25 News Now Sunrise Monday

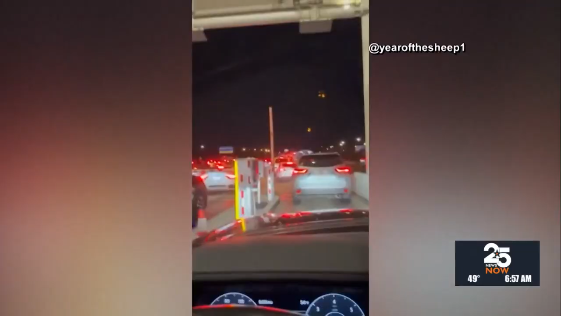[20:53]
Holiday travel caused a major traffic jam at DFW Airport over the weekend.